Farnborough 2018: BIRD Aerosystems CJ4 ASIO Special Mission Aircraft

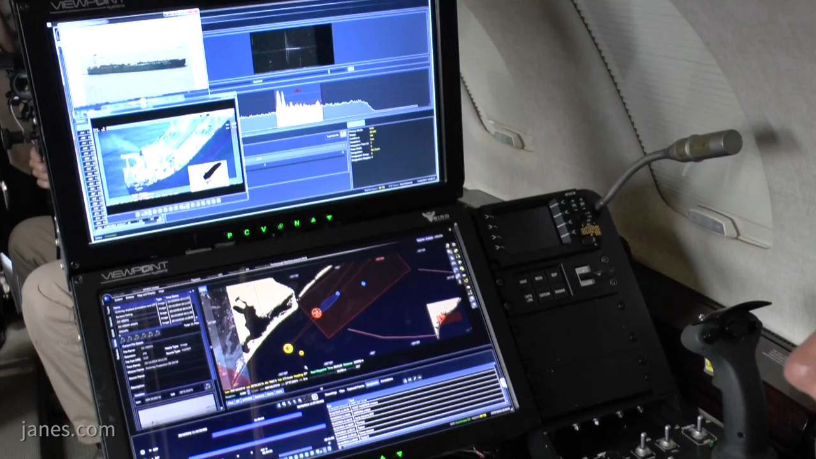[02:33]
It is divided into two screens.
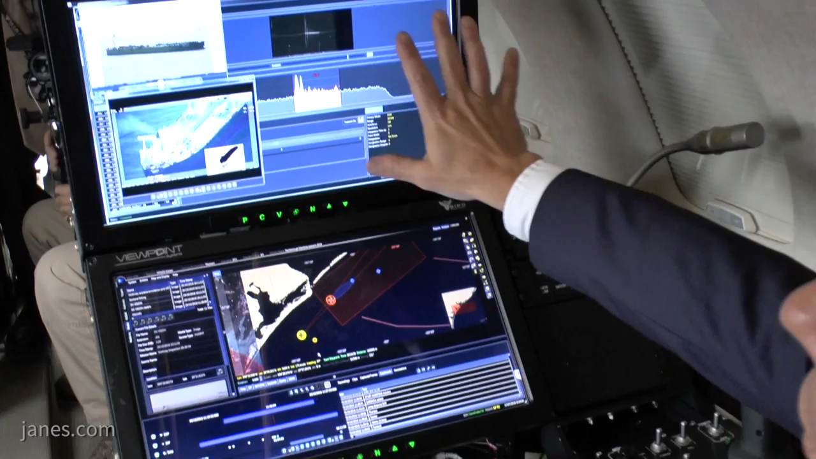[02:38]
On the first one, we can see the multiple sensors that the system is integrating,
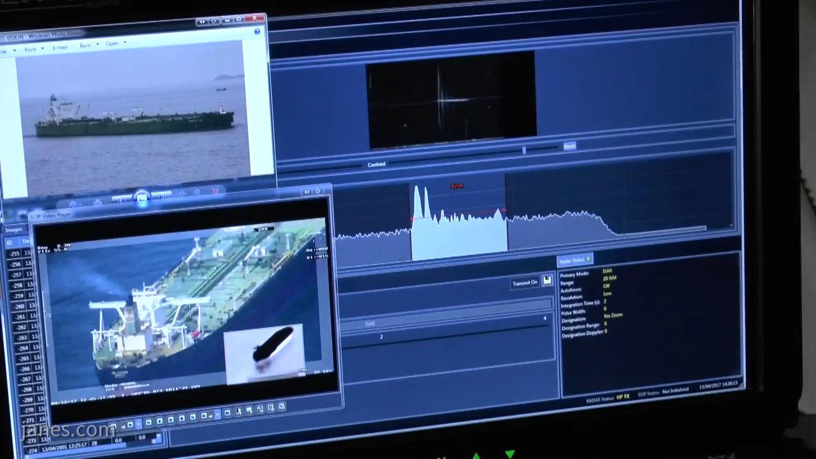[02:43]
starting with an EOIR picture, SAR radar, and AIS information.
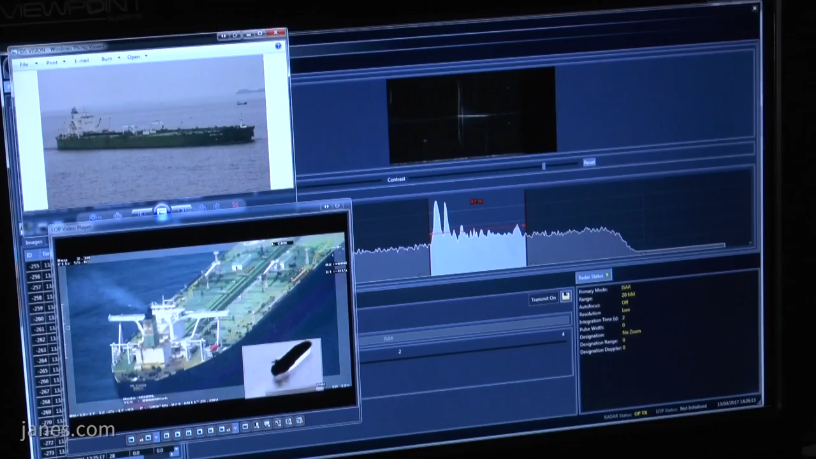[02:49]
And on the bottom screen, we see the
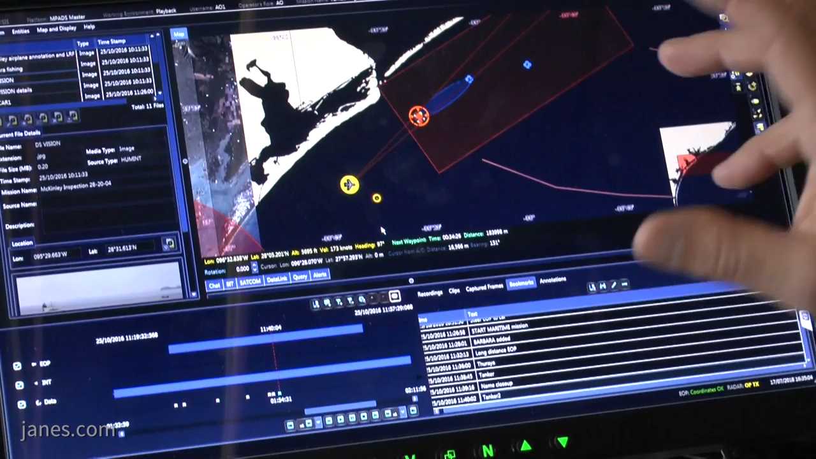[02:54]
mission system that displays all the information collected during the flight and prior to the flight. What we can see here is the location of the aircraft and the target right now that we are investigating.
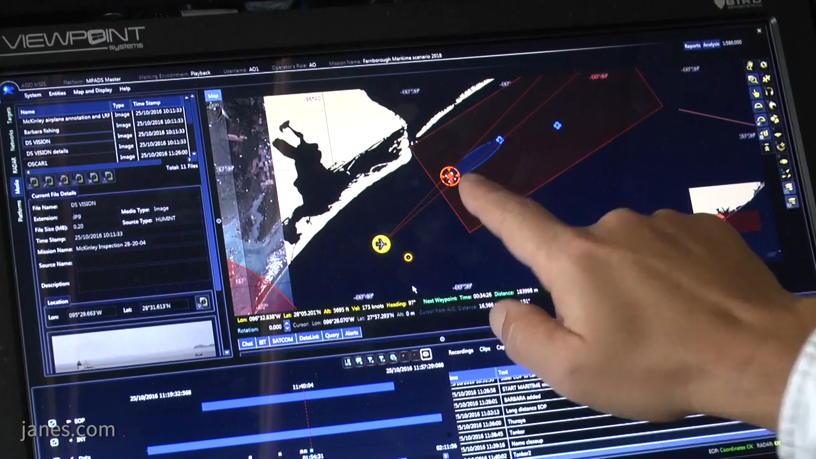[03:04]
This target was, prior to the mission, red flagged by the OSCAR system as a target that
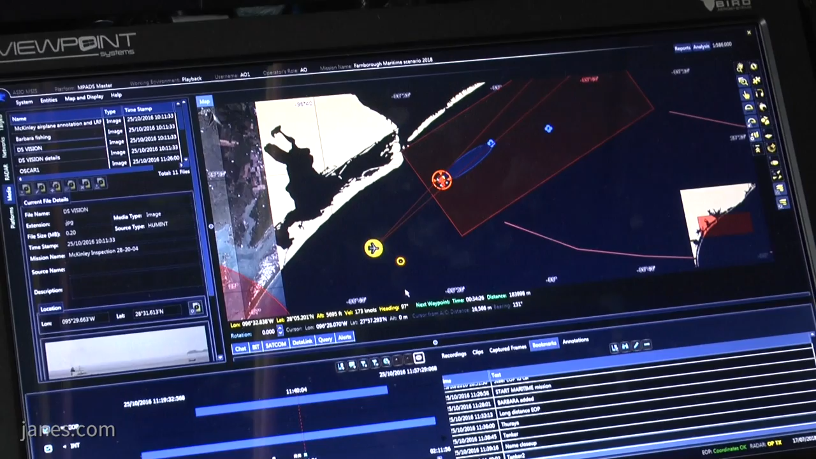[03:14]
has something different or something suspicious about its behavior, which means that, for example, the AIS characteristics were not fitting the way the ship